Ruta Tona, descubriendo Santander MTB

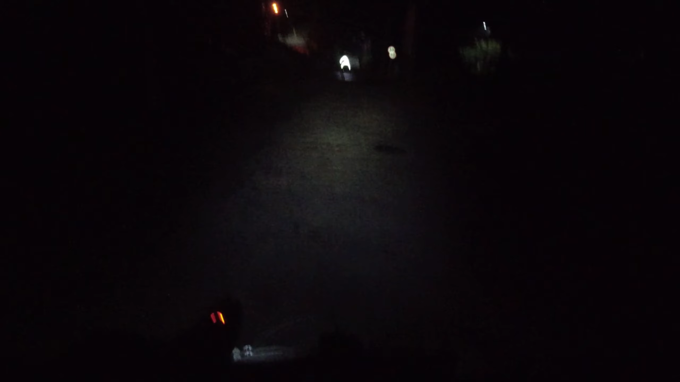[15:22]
vamos a ver cómo nos va el camino señores vamos más intensidad esto a ver a ver uno dos eso es lo más intenso que tenemos en luces la verdad no
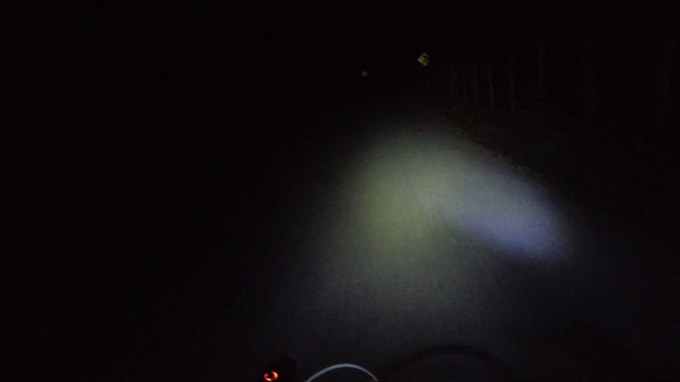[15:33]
sé muchachos con qué intensidad estén viendo ustedes si logren o no logren ver la carretera pero aquí vamos en total tiniebla ajá si no no sería aventura si no pregúntenle Andresito que va recontento tengo frío